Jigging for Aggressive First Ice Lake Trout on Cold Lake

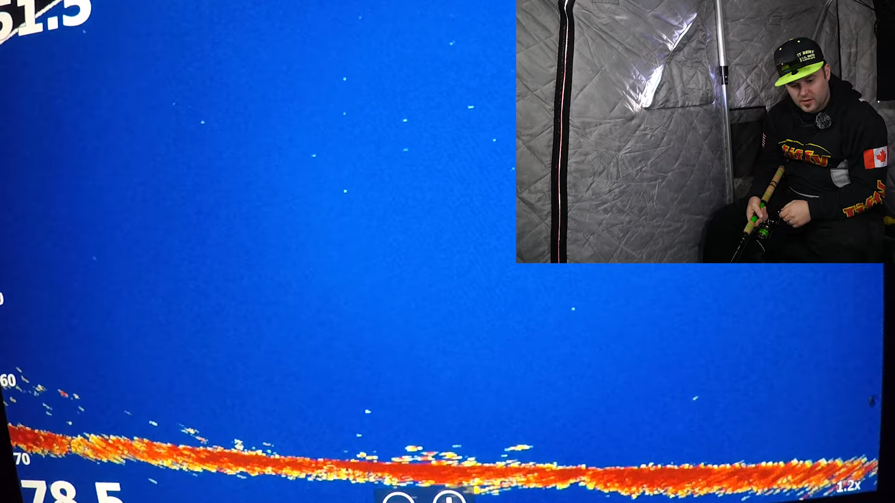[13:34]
watch this oh yeah he's starting to fly and he's going to hit us here there we go
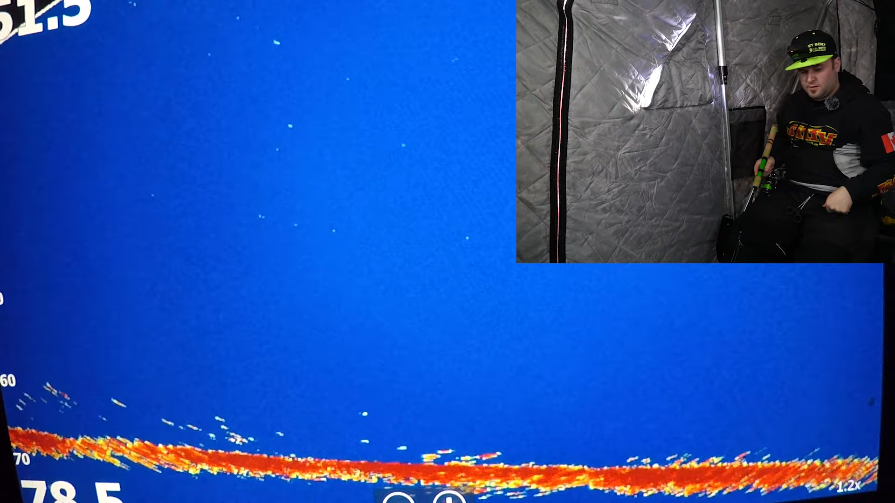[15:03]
here comes the one off the bottom looks like a little more aggressive
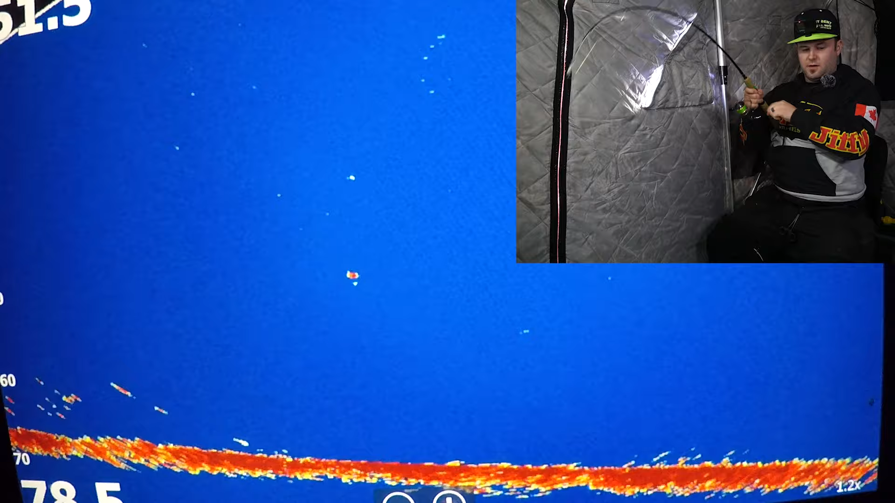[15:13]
there we go yeah feel very big but
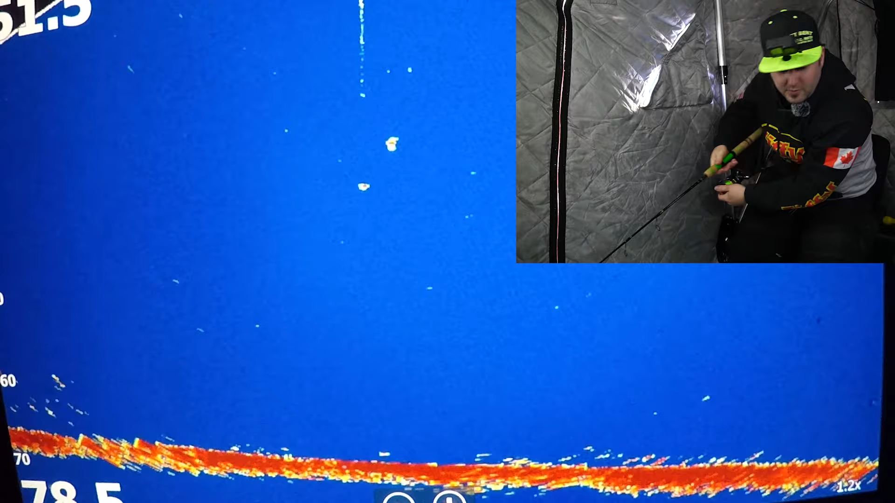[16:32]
oh it was too just trying to clean the counters after that last fish splashed everything and I looked over and seen the fish coming down with me see if we can get hooked up here it's crazy that fish must have been super high in the water column
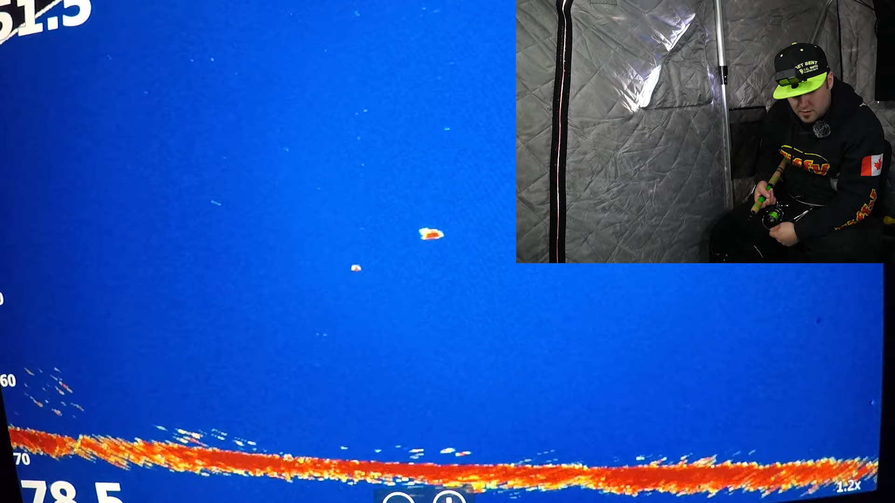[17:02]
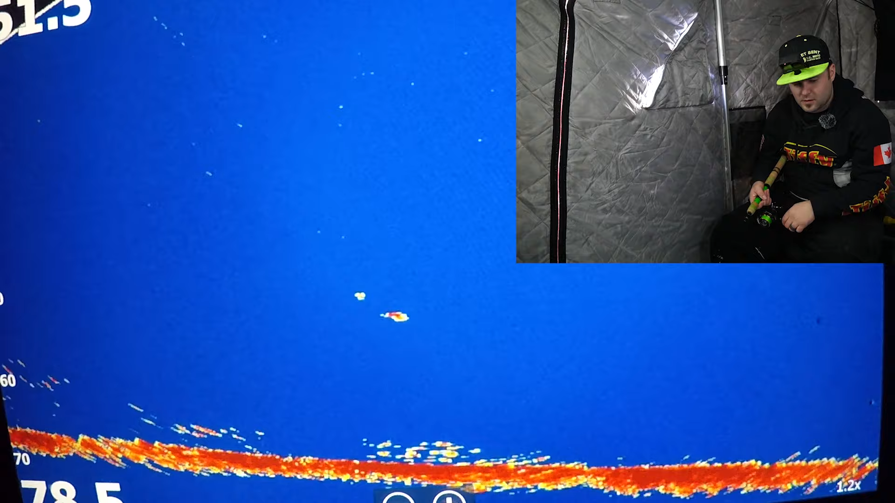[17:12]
it's kind of curious to chase but
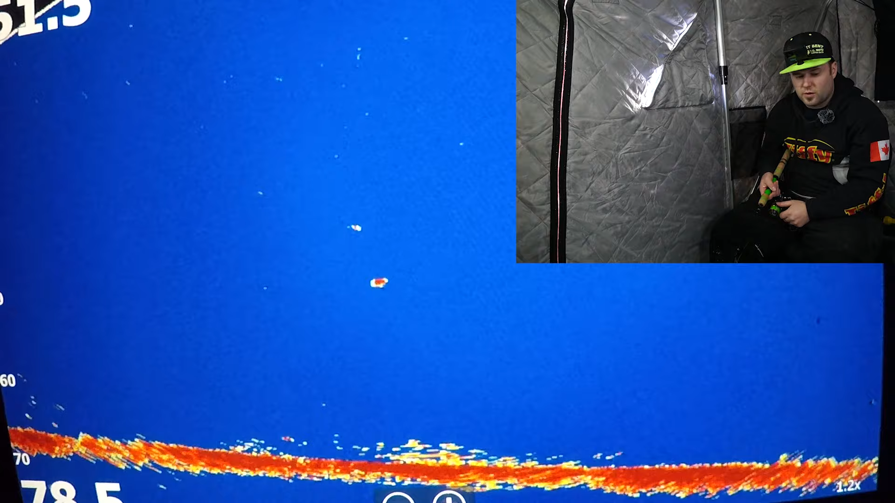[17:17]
here comes another one off the bottom
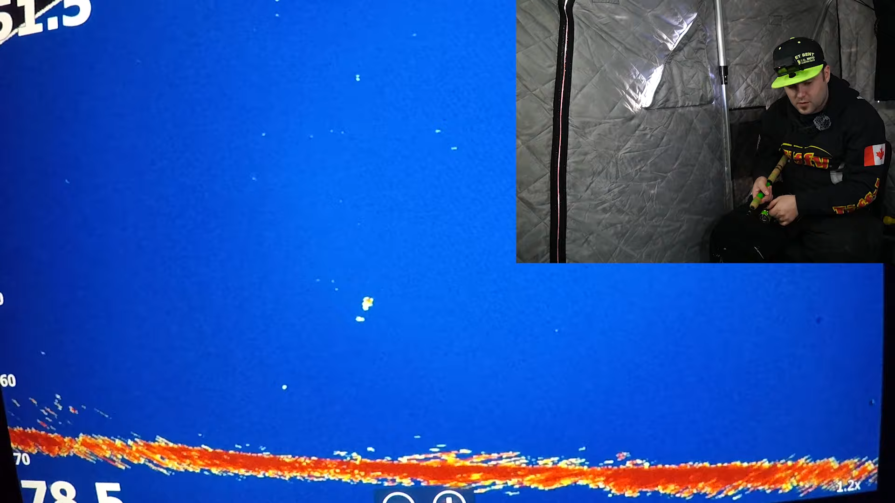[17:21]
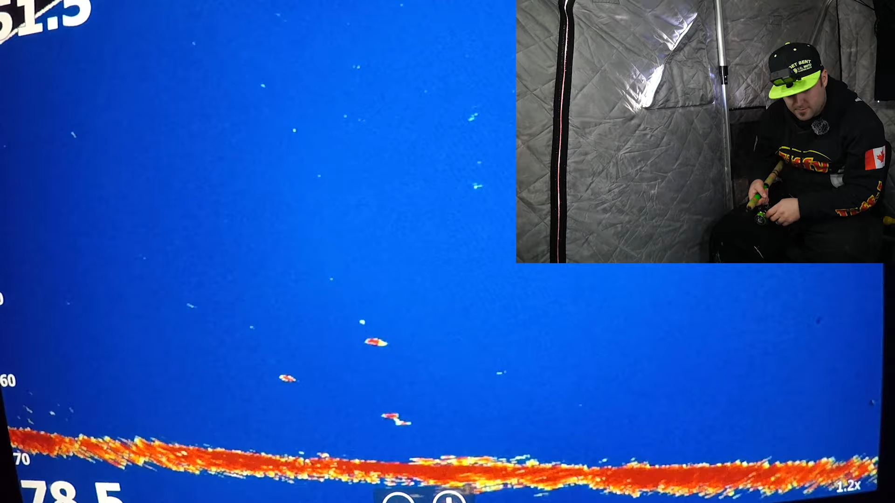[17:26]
there's a whole bunch of them down there now let's drop in the middle and see which one wants to come
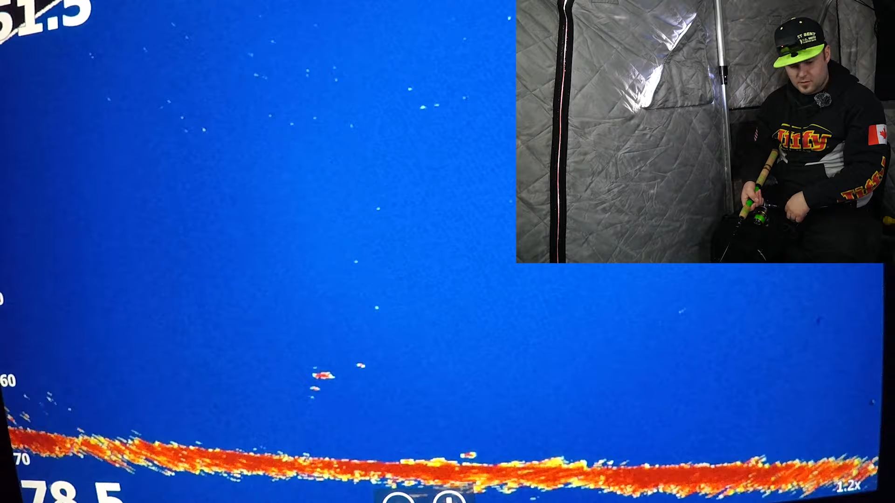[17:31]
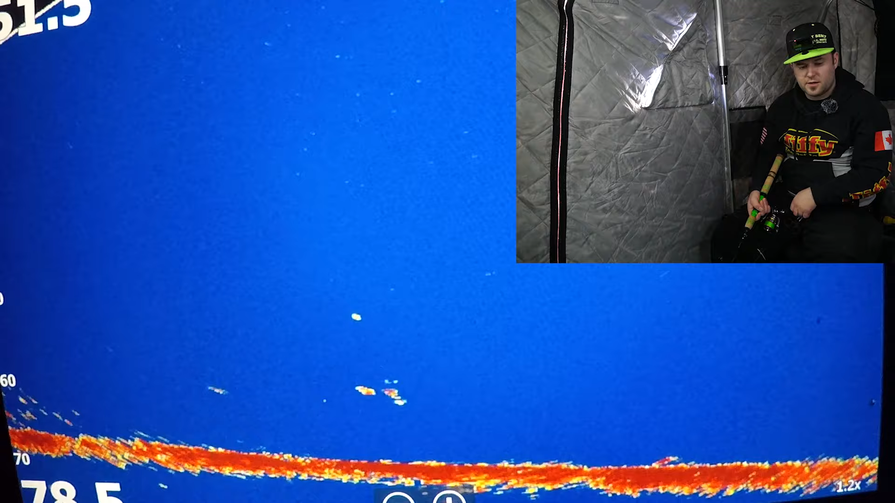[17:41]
another one holy man there's a lot of fish here this one's coming up a little faster this one will probably hit us